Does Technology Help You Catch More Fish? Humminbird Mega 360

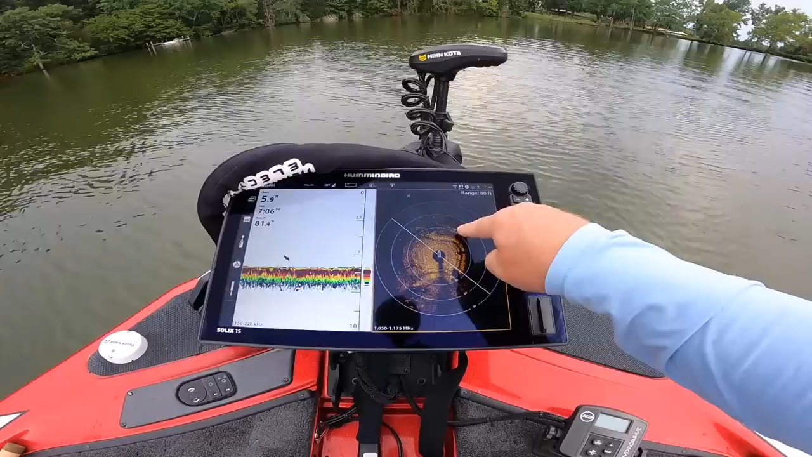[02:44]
there's a rock pile right there look at that stump right out there i have my rage ring set on so so turned on so i know that that stump is 40 feet out here
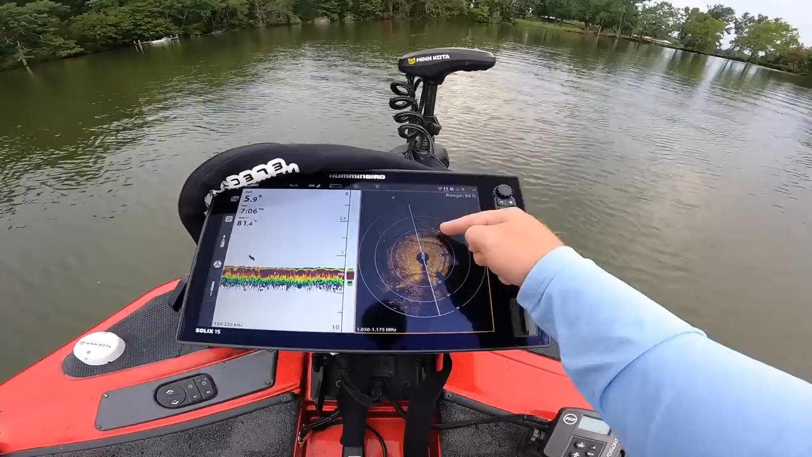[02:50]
about one o'clock so now i can see what's out in
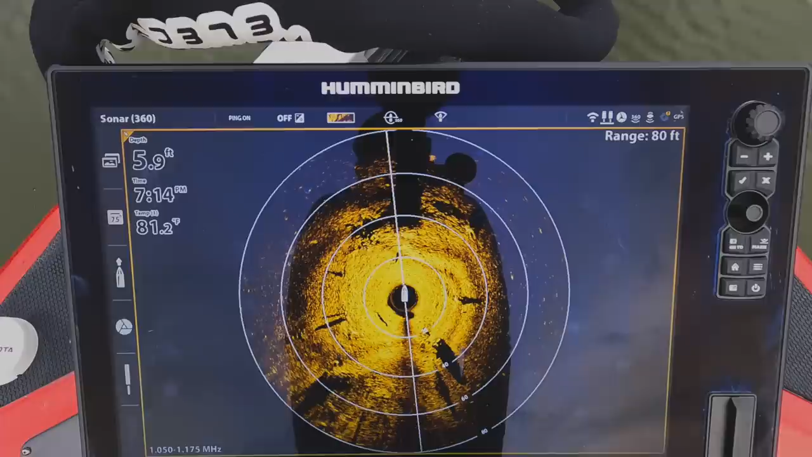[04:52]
On screen: depth 5.9 ft, water 81.2°F
this is a good enough uh view for you it's hard always to shoot these types of videos with the reflection in the screen but what you're looking at you're looking at um my mega 360 unit i
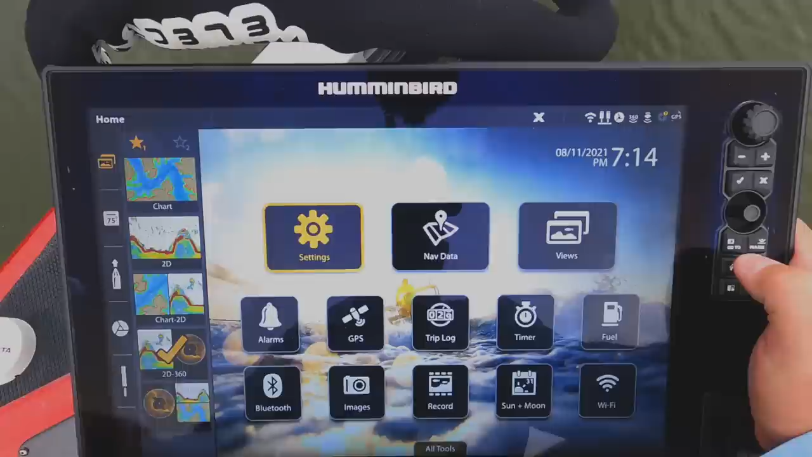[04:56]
have it set to uh typically when i'm fishing i have it set to 2d
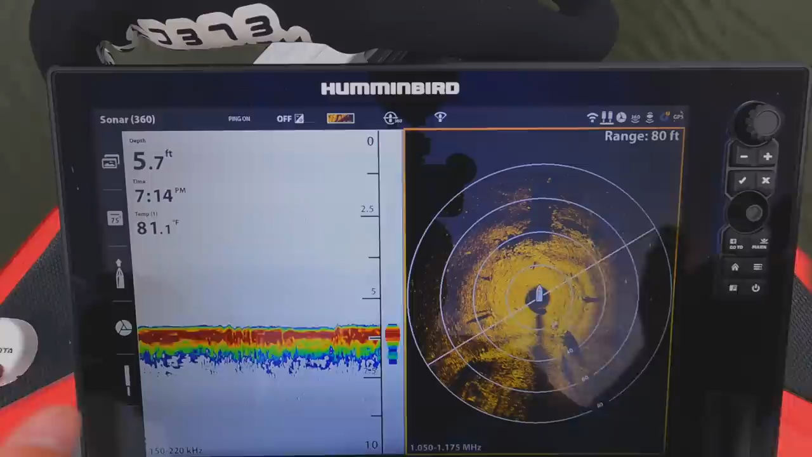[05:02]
On screen: depth 5.7 ft, water 81.1°F
sonar and i have my mega over here now i do want to explain something it is very important depending on the type of fishing you're doing how to adjust your 360. now like i said i primarily use mine for looking for structure so as i'm burning down the bank maybe i'm throwing a jerk bait or a top water something like that i'm looking for i don't need a real crisp view i'm just looking for something like this off you know the port side of my boat or the starboard side of my boat
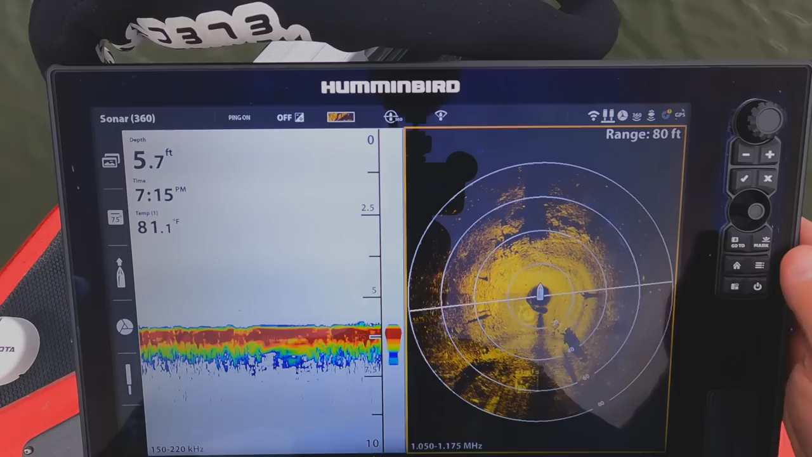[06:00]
On screen: depth 5.7 ft, water 81.1°F
some offshore fishing maybe you're fishing a rock pile or something like that uh you're going to adjust your settings accordingly and i'm going to cover both so go ahead let me go ahead and and uh just zoom in here for you so we have our 360 unit we got this well 12
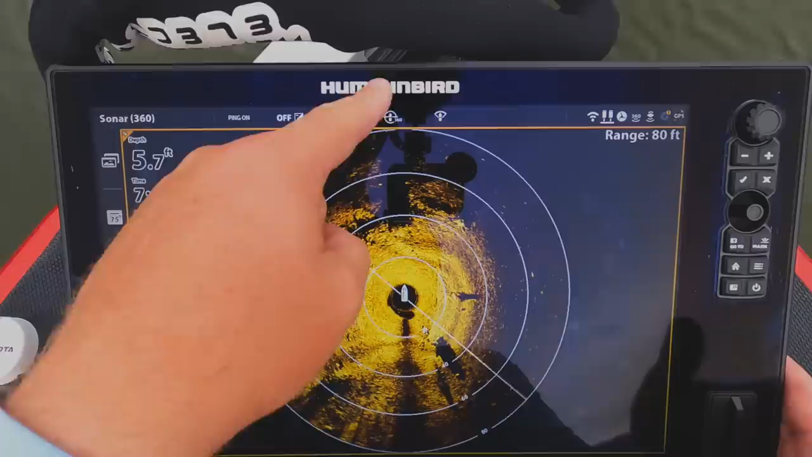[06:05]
On screen: depth 5.7 ft
o'clock six o'clock three o'clock nine o'clock right now the number one misconception
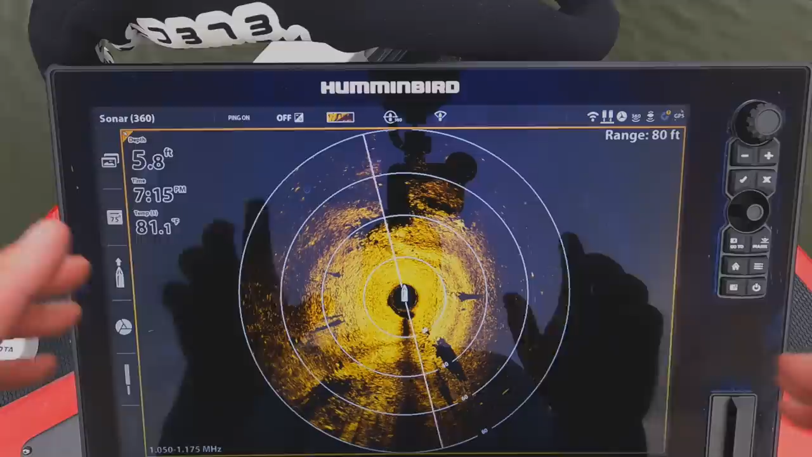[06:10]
On screen: depth 5.8 ft, water 81.1°F
on 360 imaging is that your boat icon is to scale now what i
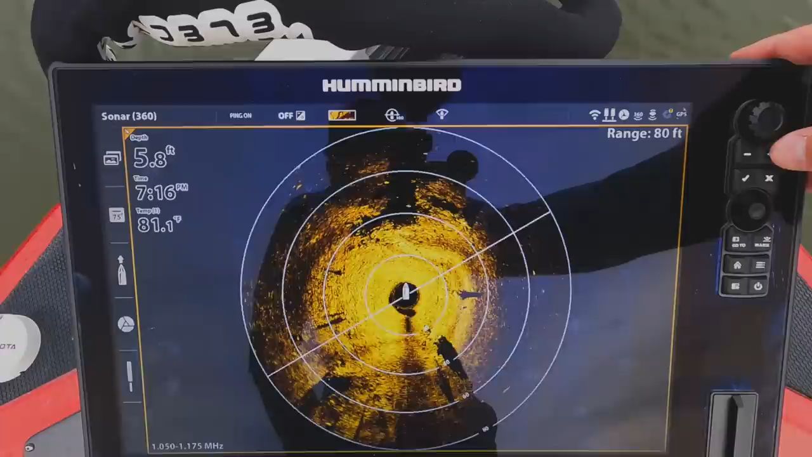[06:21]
On screen: depth 5.8 ft, water 81.1°F
mean by that you know side imaging if you guys are familiar with that you know that the transducer is coming off the back of the boat and everything is being recorded behind the transducer as you move forward you need to be moving two to five miles an hour to have a clear picture 360 the slower you are or if you're spot locked or talon down raptor down something you know power pulled down whatever it may be anchored down you're gonna get the clearest picture because you're not having as much movement with that transducer spinning 360 degrees uh
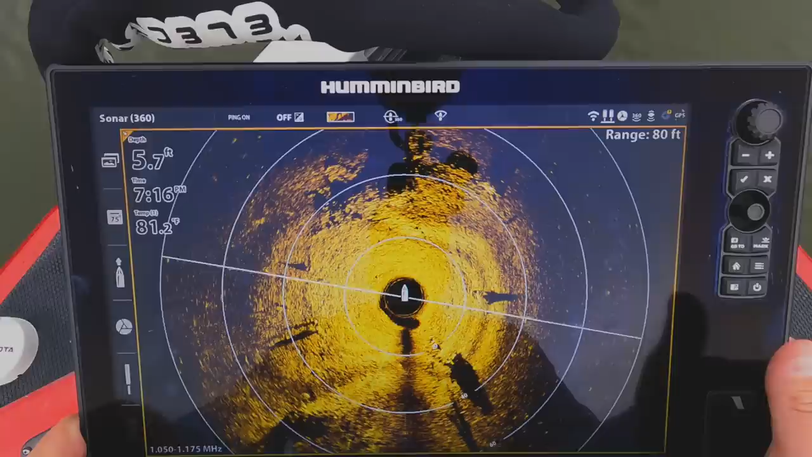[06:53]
On screen: depth 5.7 ft, water 81.2°F
you the more stationary you are the better picture you get so if i am burning down the bank just throwing top water i almost always turn my ping speed
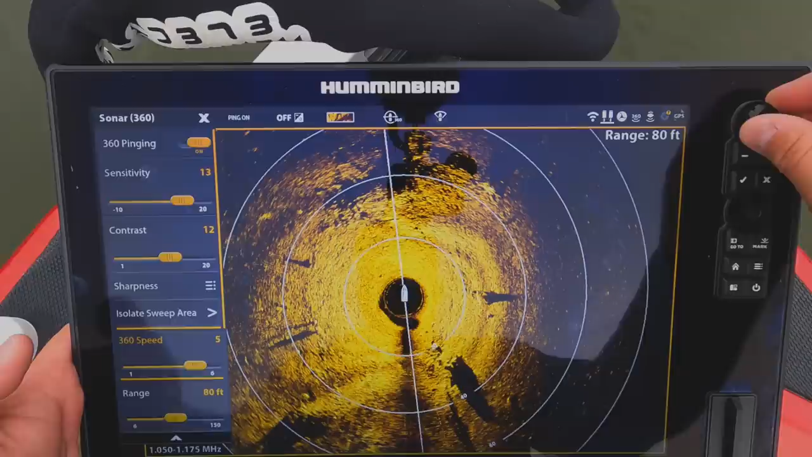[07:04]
up to four or five now what that's gonna do that's gonna that's gonna let that transducer spin quicker and i'm gonna have more uh precise more real-time a visual of what is ahead of me but you're gonna see that it's gonna kind of blur out the picture if you're fishing offshore and you were just fishing for uh say you're fishing shell beds or stump fields or a hard spot something like